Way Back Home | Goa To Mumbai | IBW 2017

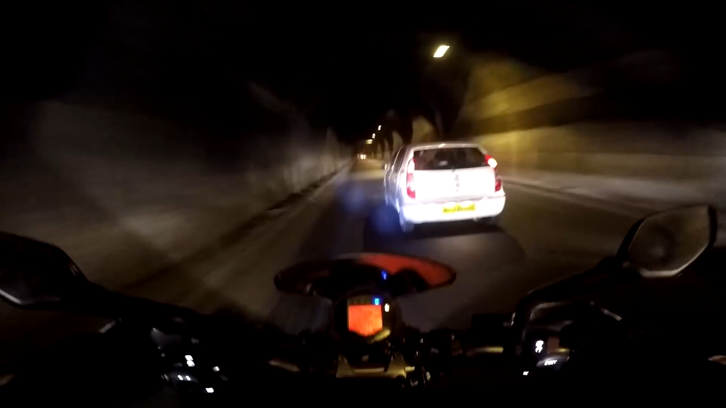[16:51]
और आपको ये लाइट मेरा दिख रहा रहेगा जो थोड़ा डांस कर रहा है, उसका जो एक नट है वो थोड़ा लूज हो गया, इसलिए एक साइड डांस कर रहा है.
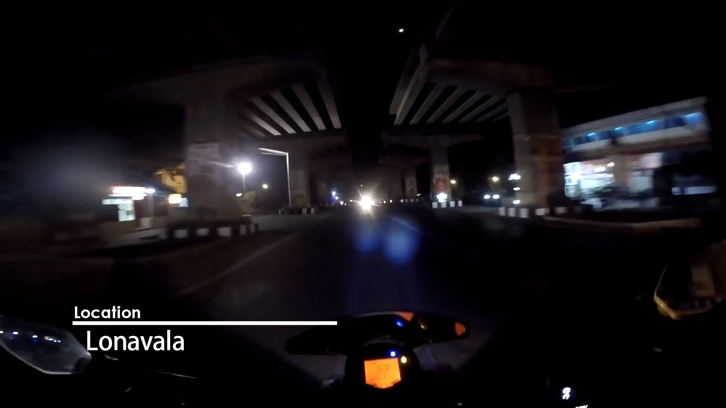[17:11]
ये देखो तो आपको पता चल गया रहेगा कि मैं लोनावला पहुंचा हूं. और सब लोग पीछे है तो हमें, मैं विट्ठल कामत के यहाँ पे रुकता हूँ. सॉरी, विट्ठल कामत नहीं, ओनली कामत है, वहाँ पर रुकता हूँ, सबका वेट करता हूँ.
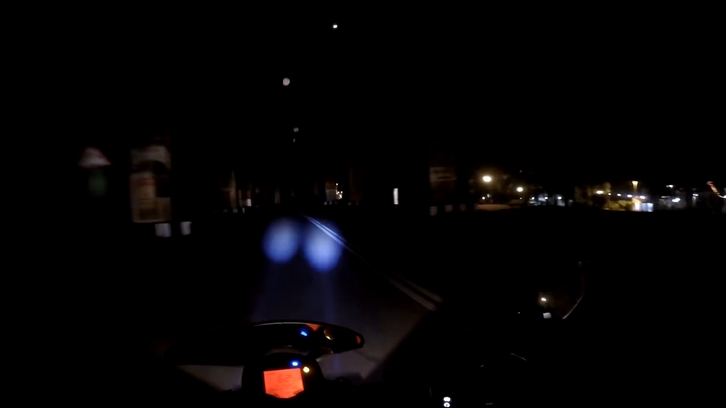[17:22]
तब तक वो लोग आ जाएंगे. एंड ओ गॉड ये लाइट ने मेरी बहुत हेल्प की है.
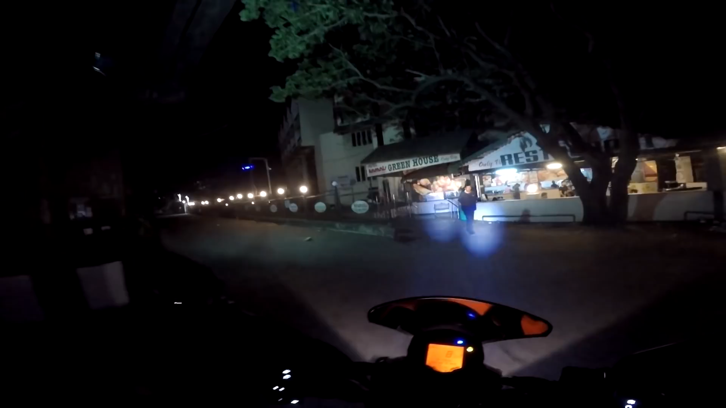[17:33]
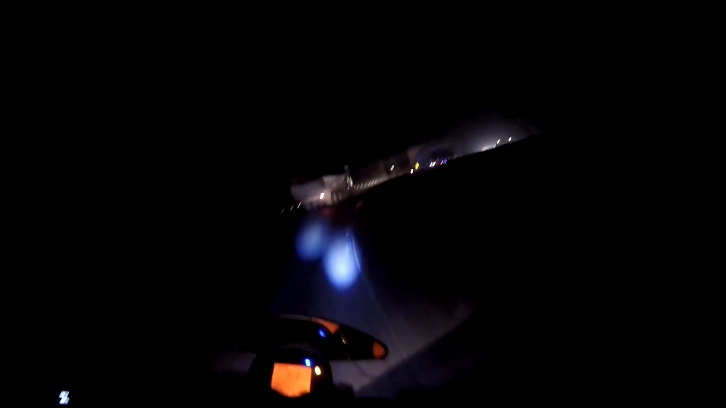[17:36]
यस, हम लोग अभी पुणे मुंबई एक्सप्रेस हाईवे पे एंड वंस अगेन वन मोर टनल.
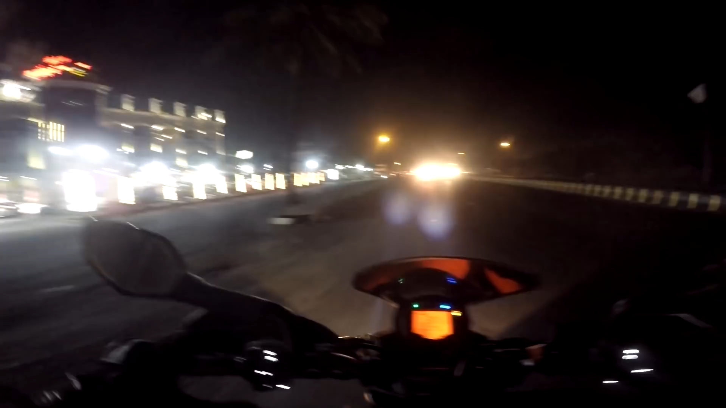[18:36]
हम लोग भी पहुंच गए फाउंटन हॉटेल.